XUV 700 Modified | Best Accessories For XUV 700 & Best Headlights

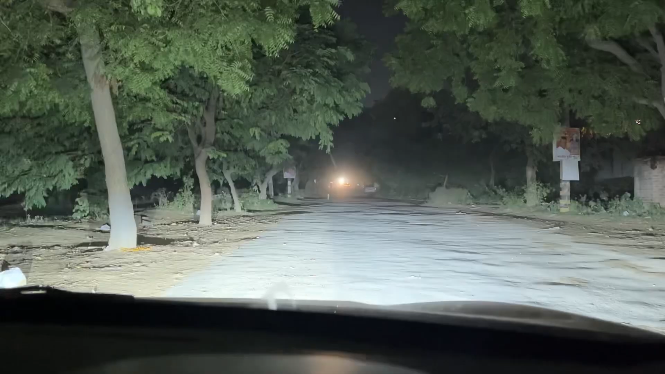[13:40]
मस फोग लेंप होन हुआ यह लाइट होन हुई और यह हाई वी थो देखो और स्प्रेड देखो लाइट गया और आगे वाले बंदे के भाई आखों में नहीं मारनी होती है हमेशा गाड़ी आपको लो बीम में रखनी होती है स्पैशली सिटी के अंदर हाईवे पर जाओ तो